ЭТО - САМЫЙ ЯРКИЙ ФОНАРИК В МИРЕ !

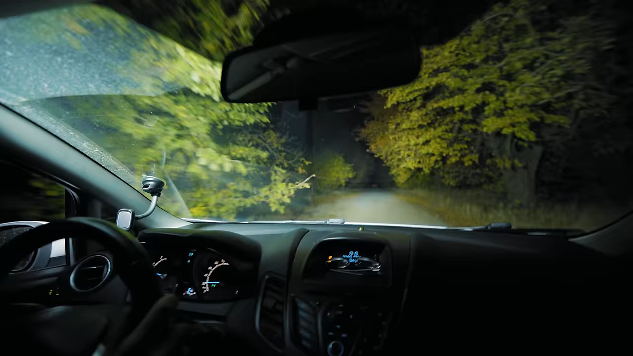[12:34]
Ощущение, будто едешь ты практически днем. Но и слепить все, что движется навстречу, он будет в 10 раз больше.